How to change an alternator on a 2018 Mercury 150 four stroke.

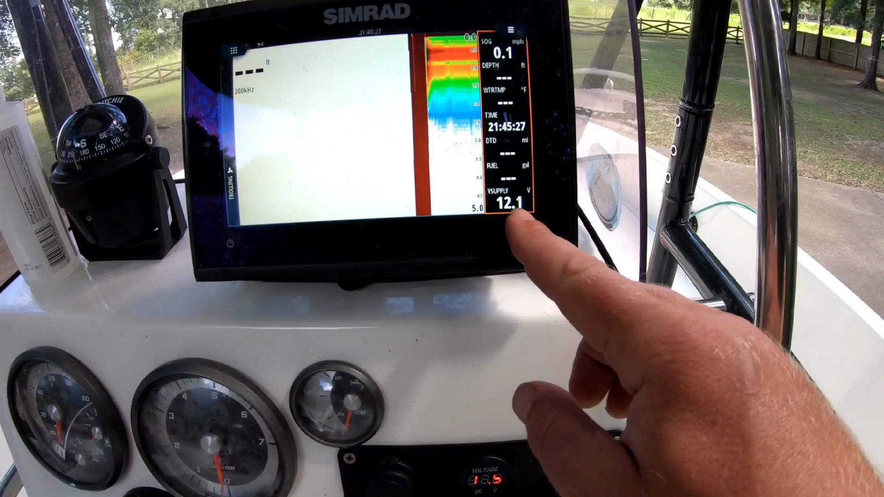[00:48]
On screen: speed 0.1 mph
the volt supply on the Simrad unit is also showing 12.1, 12.2, something like that.